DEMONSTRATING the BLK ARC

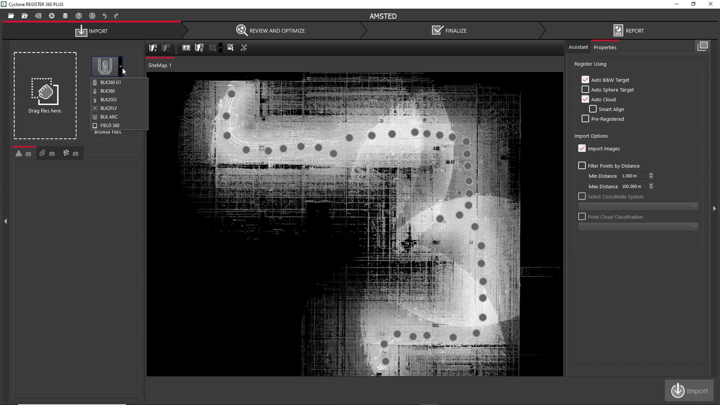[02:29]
You can use the BLK Arc Import Wizard in Cyclone Register 360+.
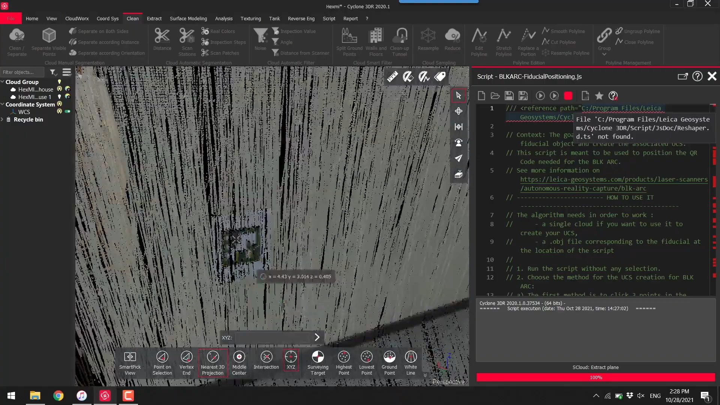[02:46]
With these scripts, we can create our special user coordinate system centered on the fiducial
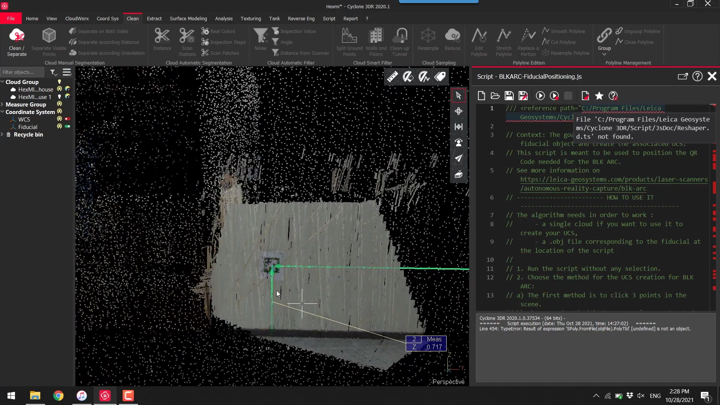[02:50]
and then create a path for the robot to follow in future scans.